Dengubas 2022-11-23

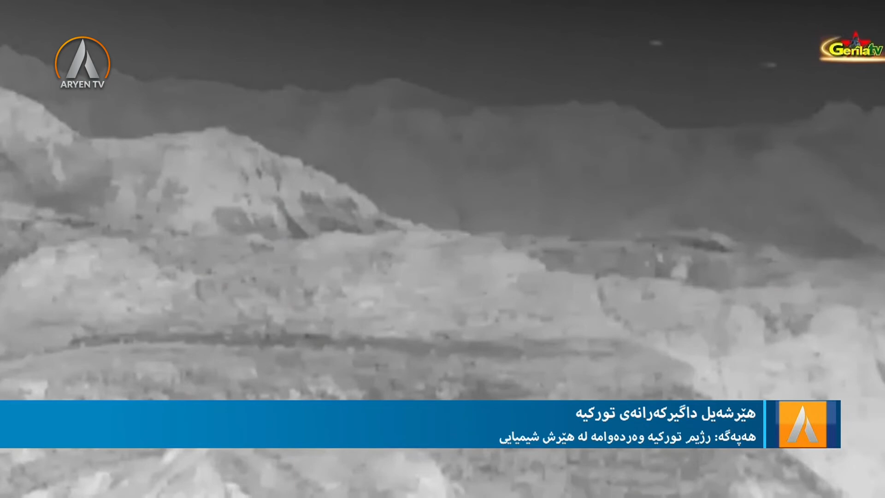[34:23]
هەوەی جورە گەریلا تیڤی فیلمە خەستنە خوارە هەلیکۆپتەرە ئەرتشە تورکیا لە مەتینا بڵاو کرد کە لەلایەن گەریلایی لە ڕۆژە 4 مانگە سەپتامبر خریاویە خوار. هەپەگە پێشتر لەی باوەتە ئیعلام کردی کە لە مەیدانە بەرخۆدانە شاخە ئامێدی لە مەتینا
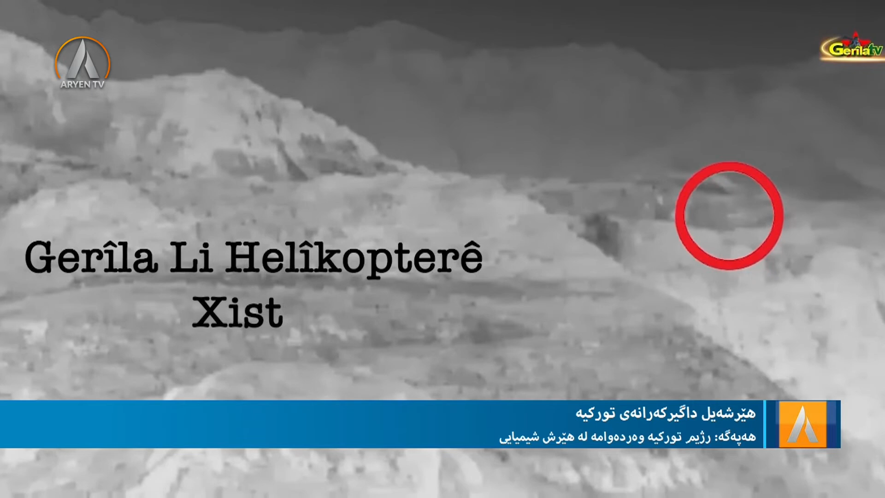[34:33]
هەلیکۆپتەرە ئەرتشە تورکیا و تەمامی هێزەی لە خۆی لە ناوچەکە داوەزنێ، بەڵام لەلایەن گەریلاکان کریا ئامانج و خریا خوار.